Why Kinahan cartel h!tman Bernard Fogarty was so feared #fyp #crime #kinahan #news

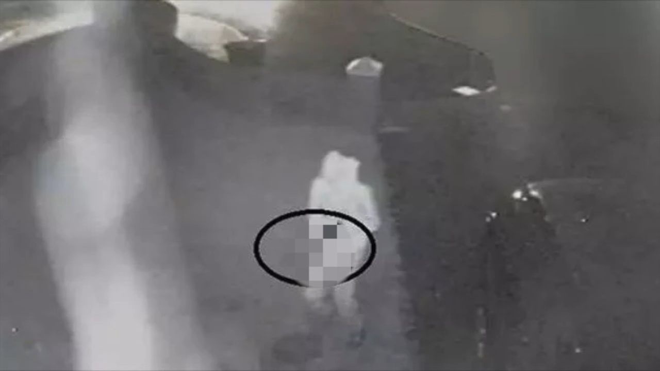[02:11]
He also had a G.U.N. gripped in his hand. Now Bernard was also wearing a boiler suit and gloves and he had exited a listener mirror. Now Bernard was so brazen that he made no attempt to hide his G.U.N. from people like mothers, children and also fathers.